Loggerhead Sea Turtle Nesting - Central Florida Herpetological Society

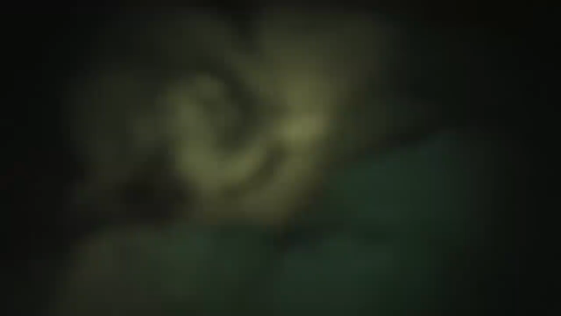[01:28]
and this is a particular type of barnacles that doesn't exist anywhere else except for on the backs of these particular sea turtles. So the barnacles, what we believe is, a barnacle is not a type of clam or a thing like that.
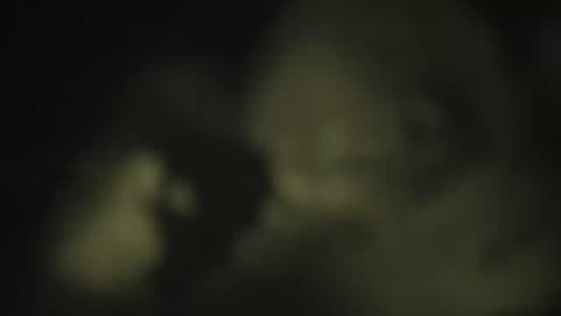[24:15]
cave in the edges up here, and then she'll go on back.
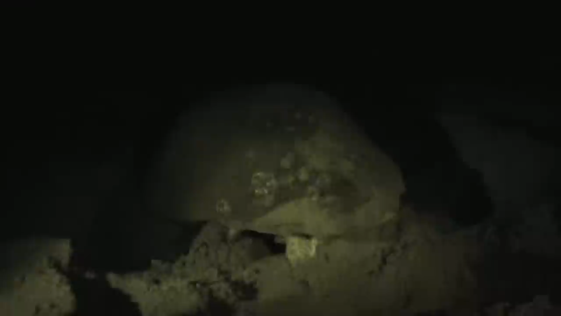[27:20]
Here come the front flippers. Now, you were talking, I haven't had the opportunity to really study it.